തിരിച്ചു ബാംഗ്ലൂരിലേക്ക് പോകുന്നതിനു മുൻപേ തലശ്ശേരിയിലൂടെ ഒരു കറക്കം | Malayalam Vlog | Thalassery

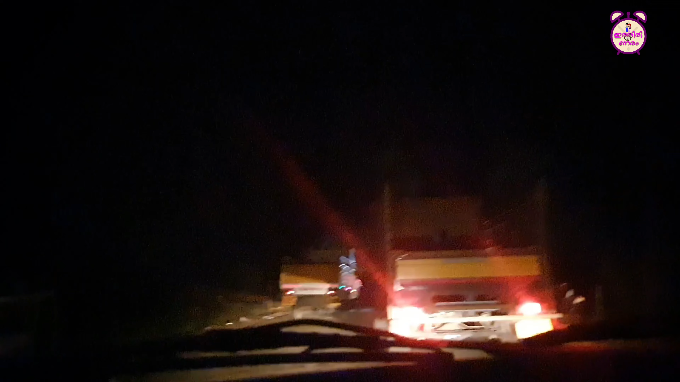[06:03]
അപ്പോൾ കുറച്ച് വാഹനങ്ങളൊക്കെ ഉണ്ട്, അപ്പോൾ എന്നാലും ഒരുപാട് തിരക്കൊന്നും ഇല്ലായിരുന്നു, ഒരു 10 മിനിറ്റ് അതിനുള്ള അത്രയേ ഉള്ളൂ എടുത്തിട്ടുള്ളൂ.